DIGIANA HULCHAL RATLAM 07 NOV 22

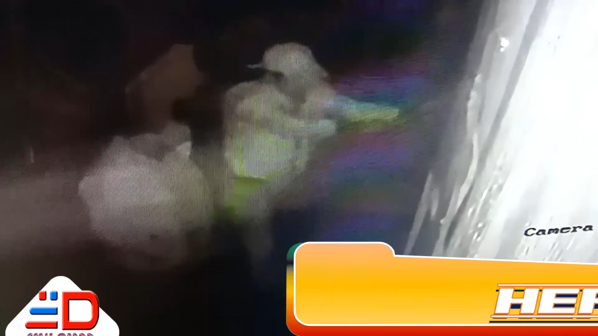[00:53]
नगदी पर चोरो ने किया हाथ साब चोरी की घटना सेसी टीवी में हुई कैद
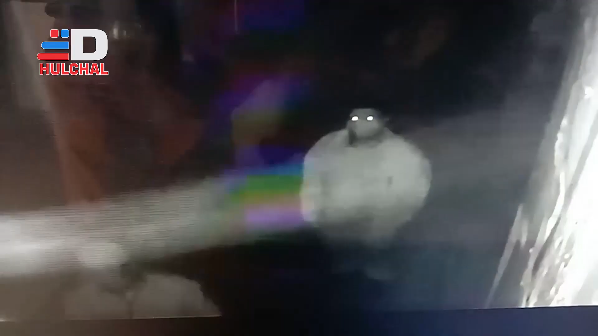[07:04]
चोर ले उड़े चोरी की घटना सिसी